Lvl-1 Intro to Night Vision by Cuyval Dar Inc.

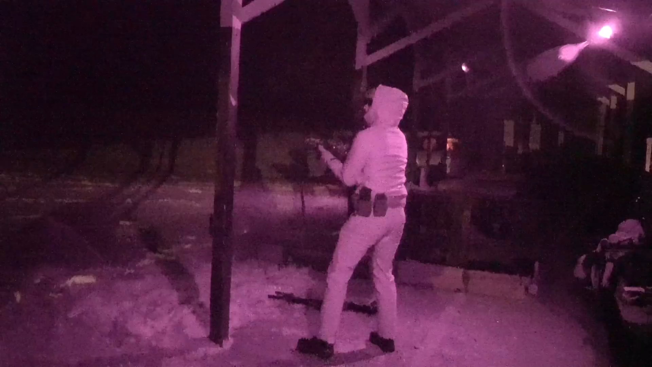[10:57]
you can't see like what's in front of you like it's blurry
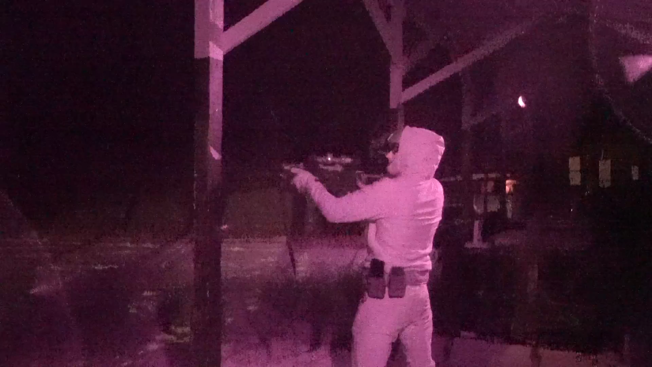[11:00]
and yeah you can try adjusting but at the end of the day like are you're
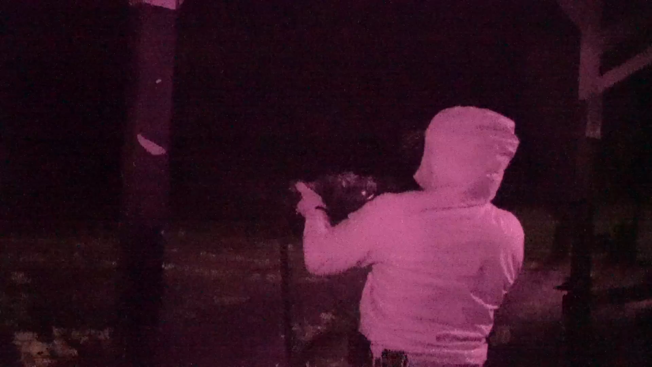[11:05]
not set for like 50 yards or they set for like nine inches usually they're going to be set more for that 50
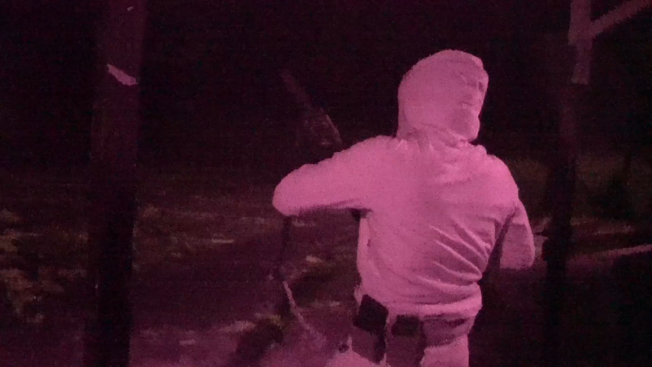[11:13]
yard as far as like that focal plane so trying to clear things in front of you it's like okay well i'm now pretty much reliant on tactile like feel and so being able to work through those different malfunctions and yeah like fight through it even when